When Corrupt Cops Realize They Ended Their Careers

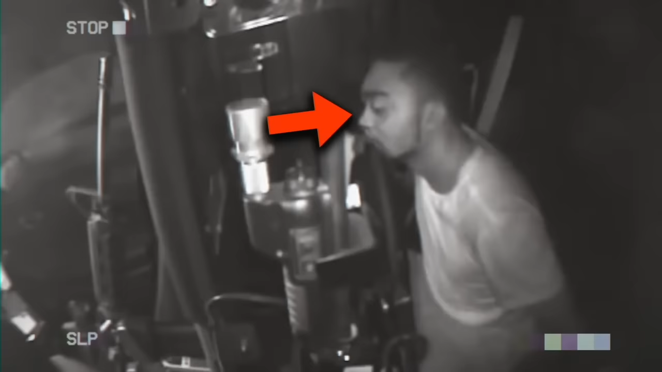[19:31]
Montre is being aggressively backed into a corner. The cop obviously knows that he's done something wrong. He's only trying to get Montre to forget about it and move past it without further incident. When he doesn't, the cop threatens him by saying he'll write up the ticket and he'll have to take it to court,
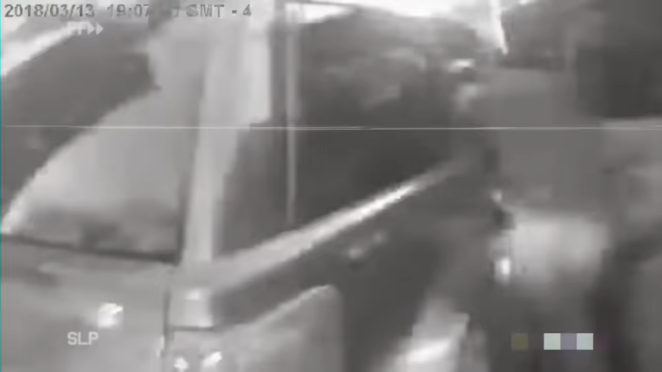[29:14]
After searching the entire vehicle for about 5 minutes,
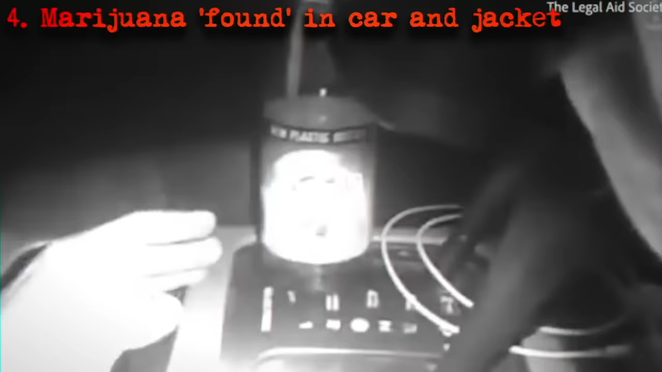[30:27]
where they found not only a small piece in the cup holder, but even flakes in his jacket.